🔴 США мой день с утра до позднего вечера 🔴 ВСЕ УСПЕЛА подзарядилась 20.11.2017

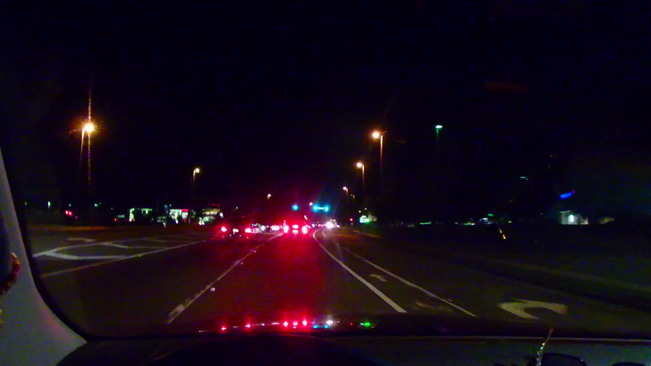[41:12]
Ну, вроде трафик есть. Golden Road and Pershing Avenue. Ну, мне до Pershing немножко не доехать. Может быть, я проскочу где-нибудь, не знаю. Goodwill недавно открыли.
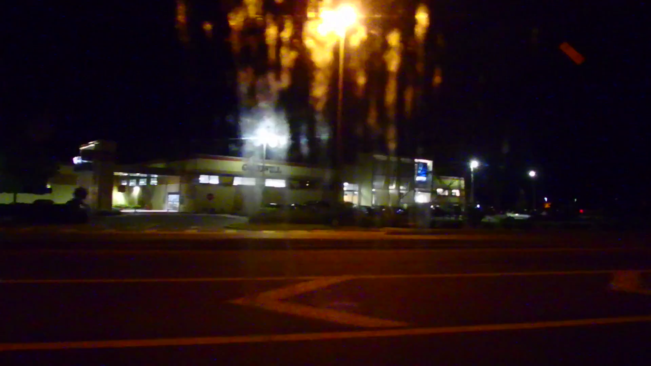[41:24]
Я там была один раз со Светой. Не люблю эти магазины, где старье продается. Возможно, после умерших людей. Либо там, ну, туда сдают. Люди сдают туда вещи, вот, которые в сараях лежали там, в подвалах где-то лежали много лет. Но опять-таки после тех, кто умер. И поэтому я почему-то туда, мне это...
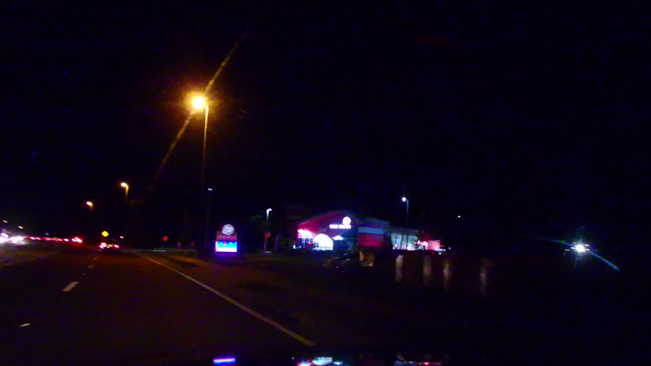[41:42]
Вот сделали новый карваш, построили, совсем недавно открыли. Машина туда заезжает.
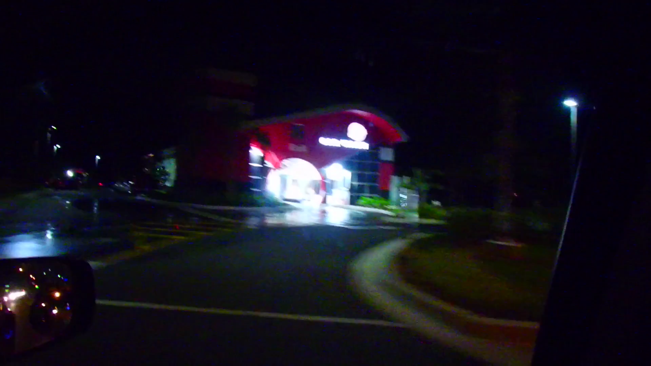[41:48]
И вот так вот моется красивенько. Рекламируют Viagra, genericviagra.com.
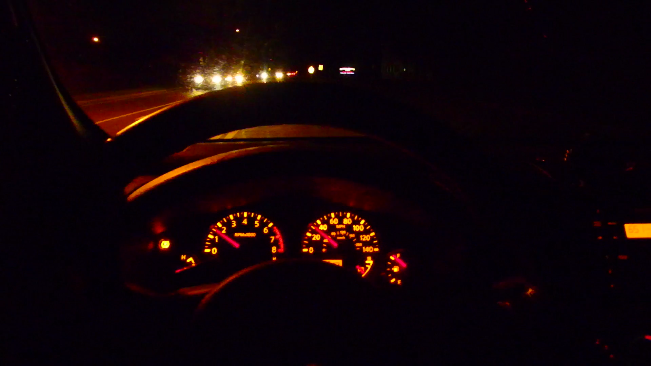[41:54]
Зачем предвыплатить такие большие деньги, если можно взять вот такую?
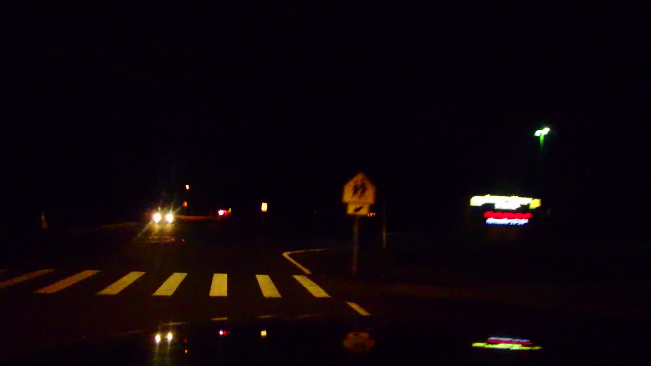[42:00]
Итак, вот она школа, куда шел сегодня автобус. И вот я смотрю, дорогу уже всю почистили. Черная пятница идет. Люди сходят с ума. За 2-3 дня занимают очередь в магазинах, ночуют возле магазинов. Я не знаю, чтобы сэкономить там пару сотен долларов. Ну, кому-то, для кого-то это народное гуляние просто.